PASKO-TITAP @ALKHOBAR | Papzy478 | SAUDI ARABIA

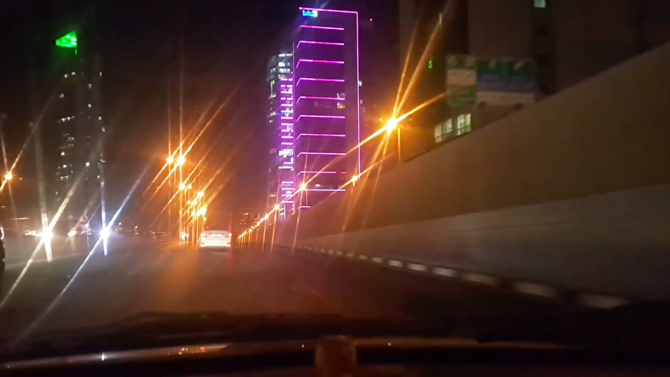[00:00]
Wow! Ayan mga Babsy, ayan at kung pagbabasihan lang po natin ay ang magaganda mga Christmas light, magagandang ilaw.
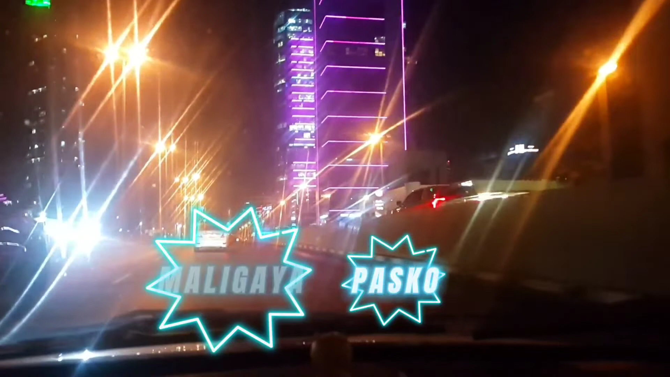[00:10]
Abay, maganda rin din din eh. Ikaw, eh, kita mo naman talaga eh, parang New York eh. Ay di ba ka? Oo ha? Malayayang Pasko po sa inyo lahat. From Babsy.